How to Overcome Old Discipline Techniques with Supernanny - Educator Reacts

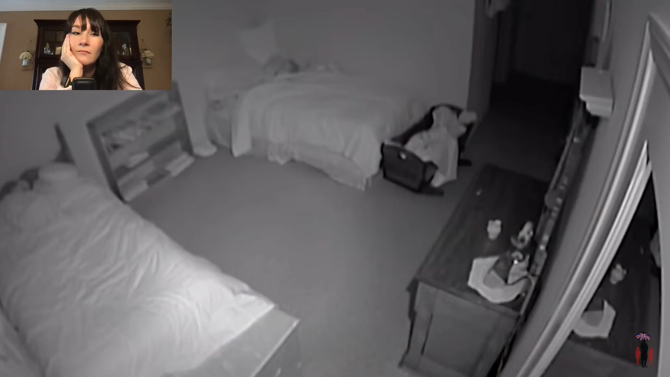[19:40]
The next job, however, was keeping Naomi and Nathaniel in their own bedroom. Sorry, I'm turning the light off.